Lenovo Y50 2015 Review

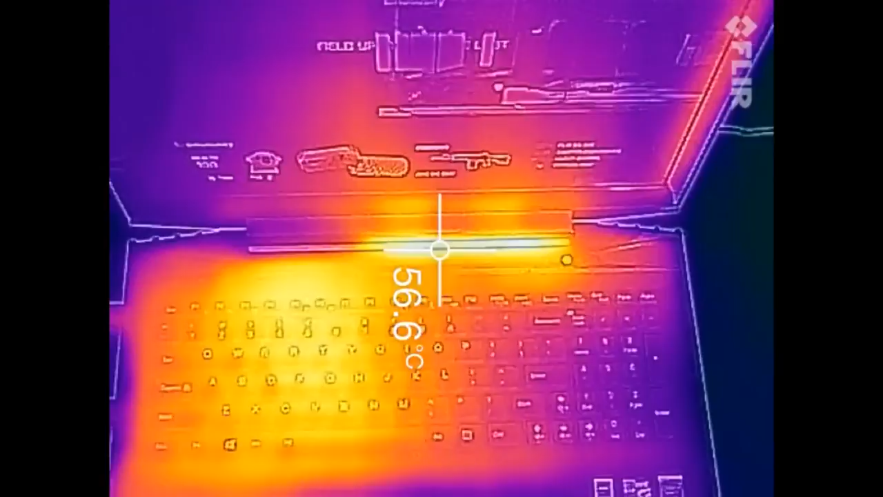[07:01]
On screen: spot 56.6°C
and let's take a look at the keyboard section we're around 48 to 50 degrees celsius
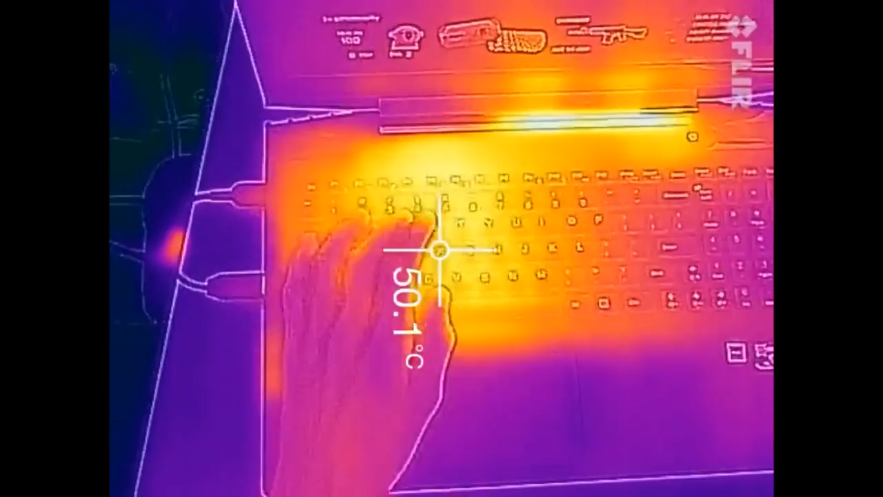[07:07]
On screen: spot 50.1°C
now the keys are starting to feel very warm at this point especially the d key and let's take a look at the bottom
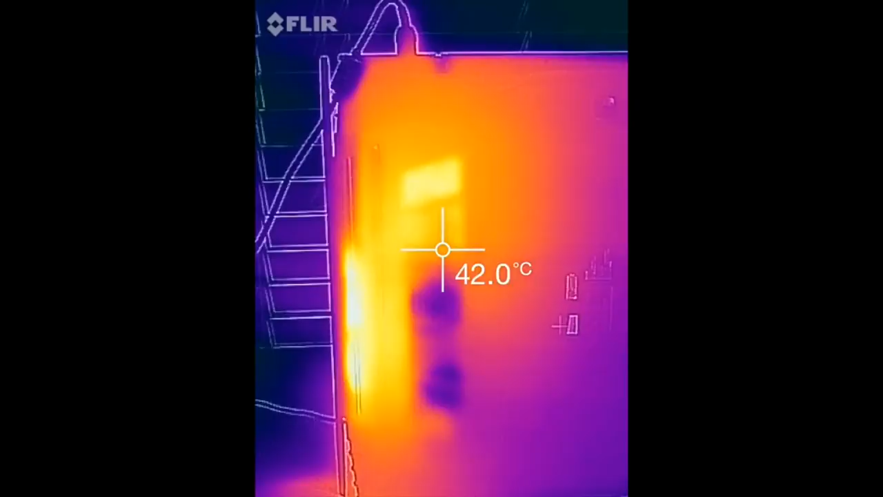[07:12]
On screen: spot 42.0°C
cover here we got around 45 to 50 degrees celsius and the back side we're going to get around 52 degrees celsius